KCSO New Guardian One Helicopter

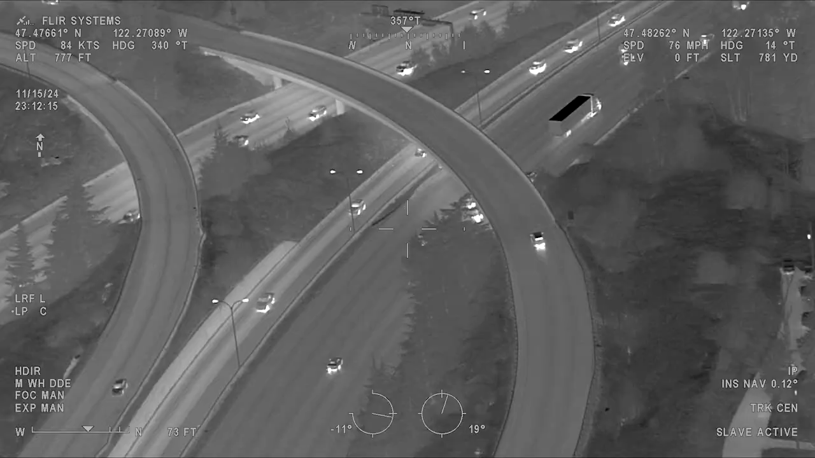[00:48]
The King County Sheriff's Office Air Support Unit watching the suspect's getaway car down below from Tequila to
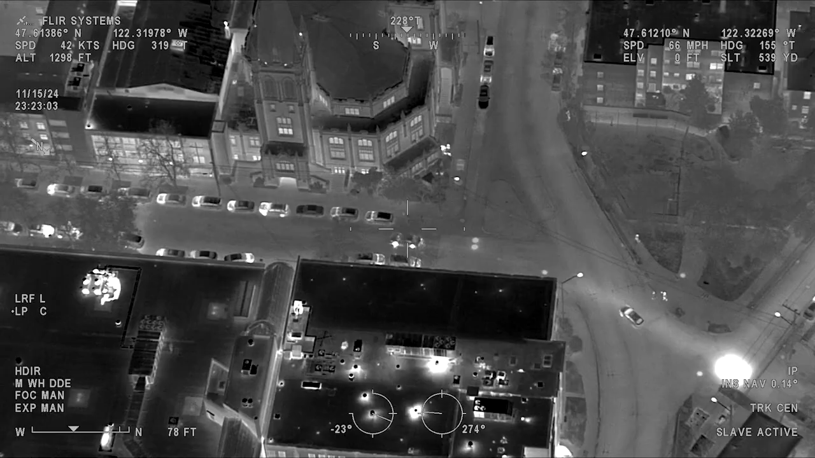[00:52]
Seattle to help stop the robbers before they struck again.
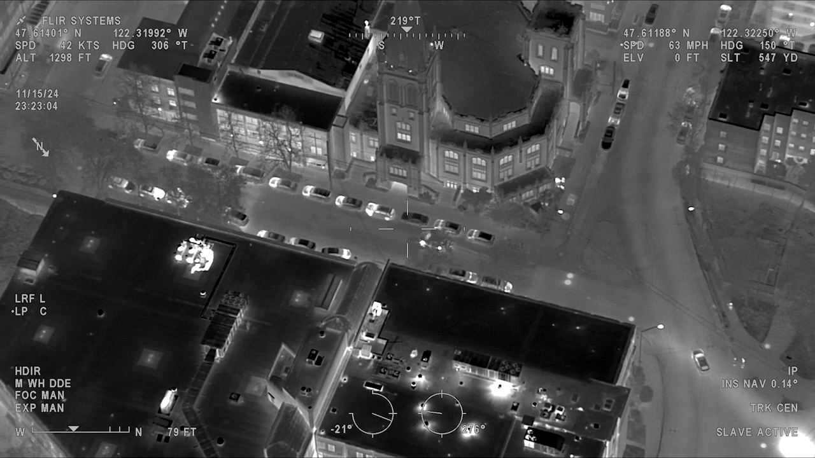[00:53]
All right, he's stopping here at 1121 Harvard Ave.
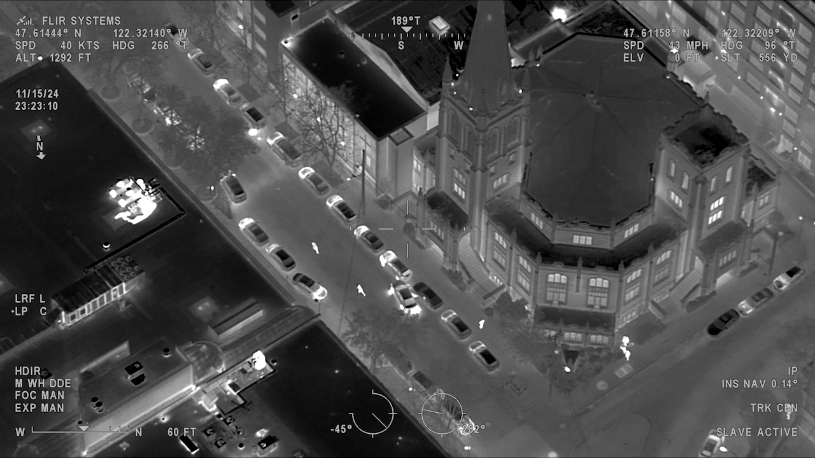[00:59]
We've got two running to the north. But who knows if this pursuit would have been possible without the Air Support Unit's latest resource.
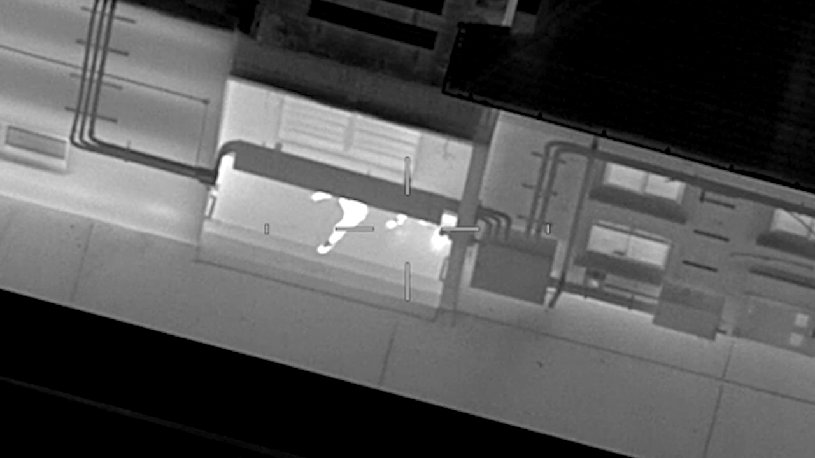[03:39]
Things in progress, like stopping these three suspects, putting their violent crime spree to an end. Guardian 1, we're overhead.